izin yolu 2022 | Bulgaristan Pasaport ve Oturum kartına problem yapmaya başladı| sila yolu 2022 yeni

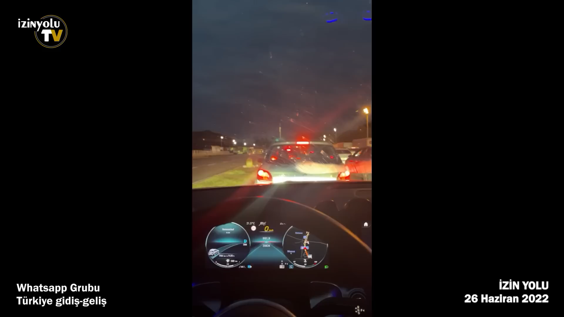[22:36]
Biraz yoğunluk var. Yaklaşık 1,5 saat bekleme süresi var diyebilirim.
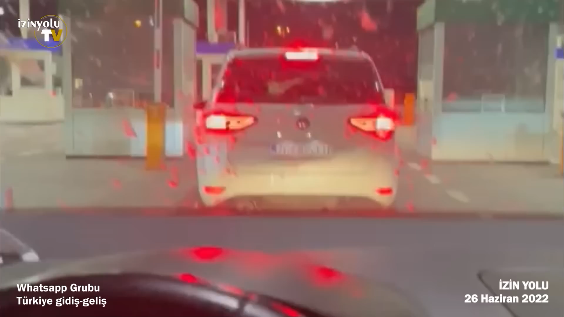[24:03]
Burası Makedonya'nın gümrüğü, Sırbistan gümrüğünde kontrolü olmadı, pasaport kontrolü.
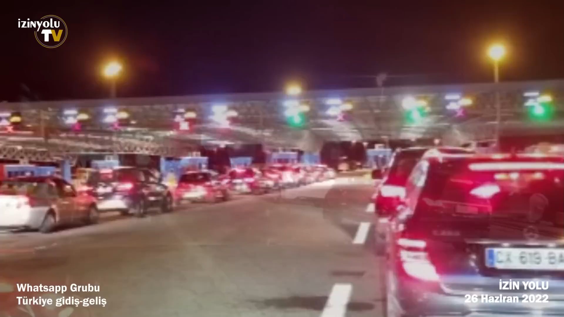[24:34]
Arkadaşlar biz şimdi Sırp Bulgar çıkışından çıktık. Çok kısa sürdü. Bulgar girişine geldik. Şimdi de burada sıra var. 1, 2, 3 ya da 4 kolondan alıyorlar.